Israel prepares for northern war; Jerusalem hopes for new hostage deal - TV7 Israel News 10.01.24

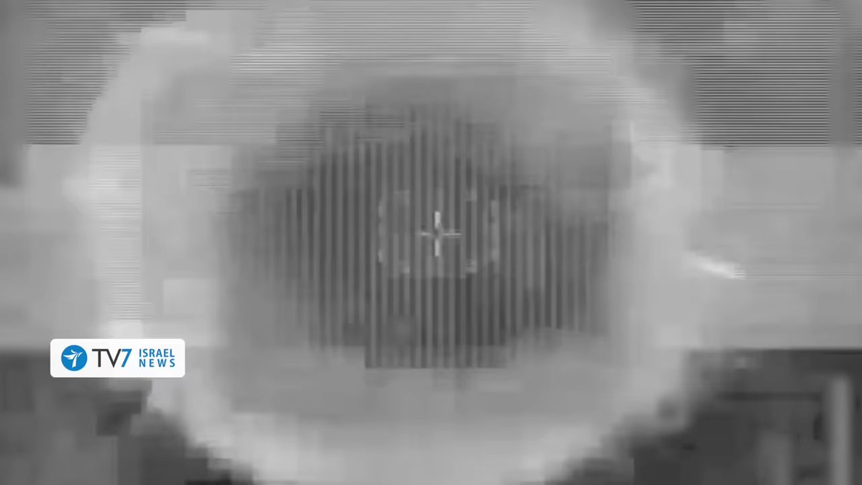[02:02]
Today, in the north, we eliminated Hezbollah's commander of its southern Lebanese aerial unit,
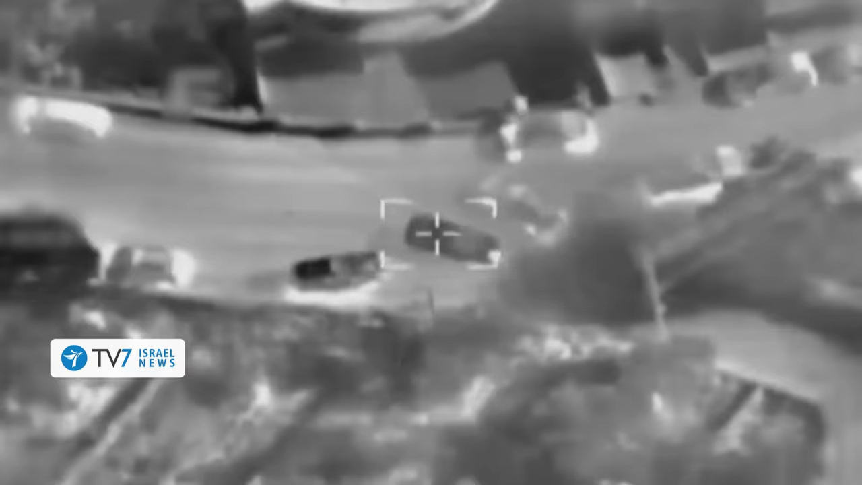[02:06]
namely Ali Hussein Berji, also known as Abu Mahdi.
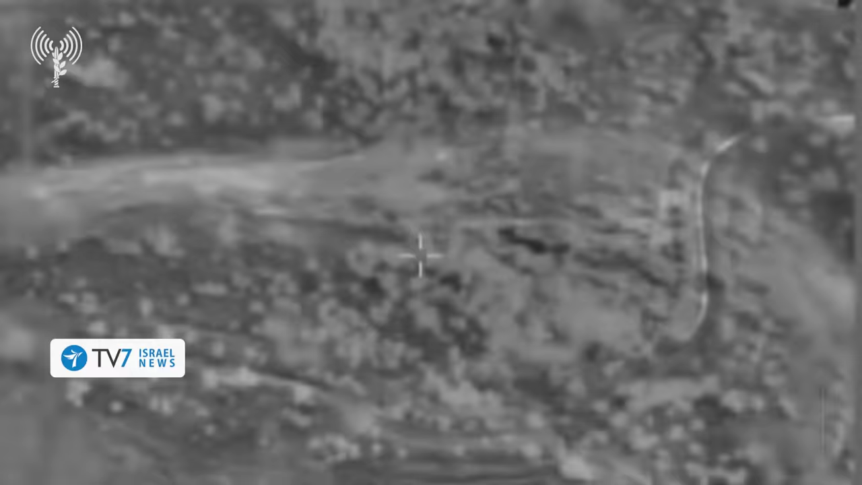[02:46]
Additionally, we eliminated today an additional terrorist squad that was attempting to launch unmanned aerial vehicles towards the state of Israel.
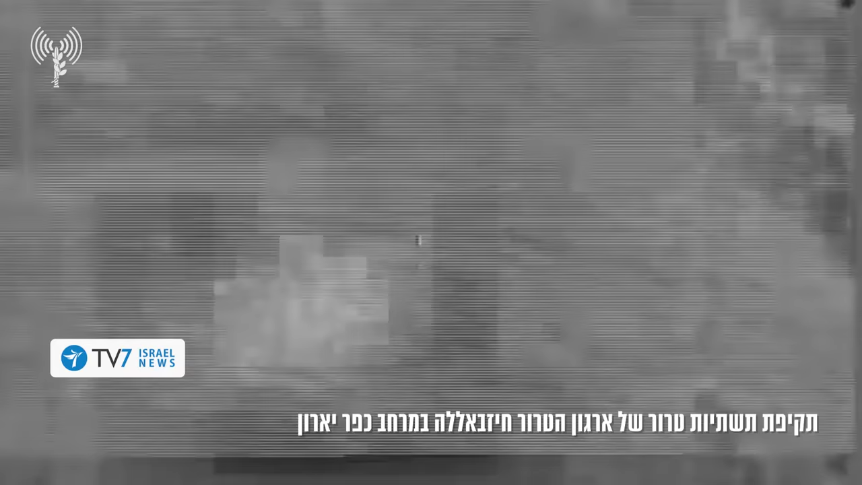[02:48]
Three terrorists were killed in this strike and their weapons were destroyed.